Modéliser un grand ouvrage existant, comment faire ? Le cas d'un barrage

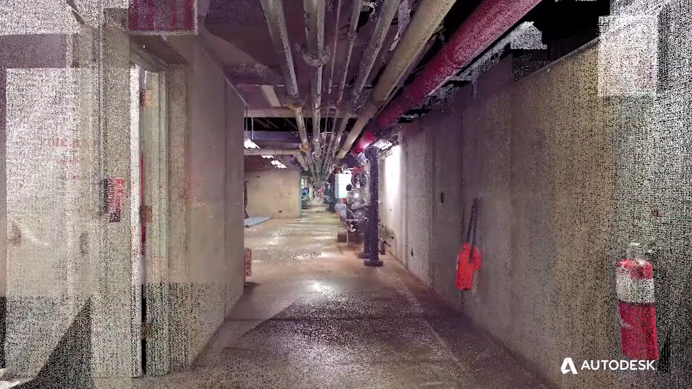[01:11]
At the center of this pretty much is Autodesk Recap.
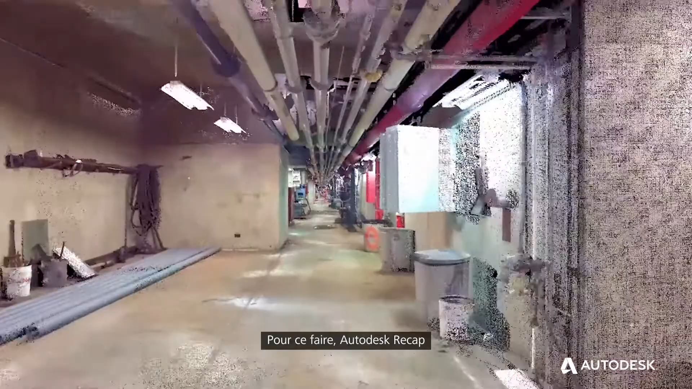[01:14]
So we can take all of this data we are capturing, both photo based and LiDAR based,
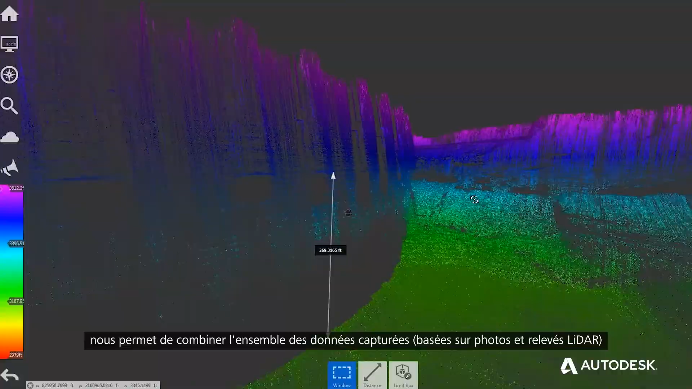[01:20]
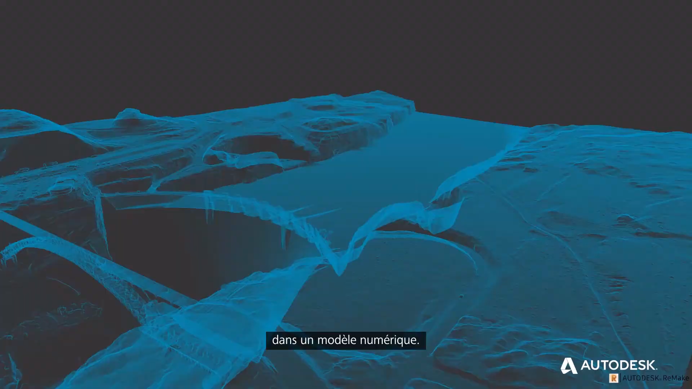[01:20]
combine all that rich data into a computer model.